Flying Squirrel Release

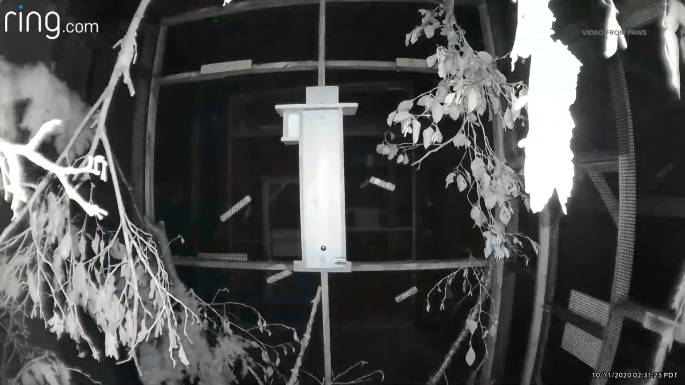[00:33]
then continuing care until they hit that that stage of development that they can be independent that they can get back in the wild and be okay. Amongst other things I'm learning about flying squirrels they're nocturnal. Yeah yeah. Much like the average homeowner you're using your security camera to see what they're up to at night. What do you see? Yeah so partly why we took that video is that we are using this newer release box. That's where the Girl Scouts came in.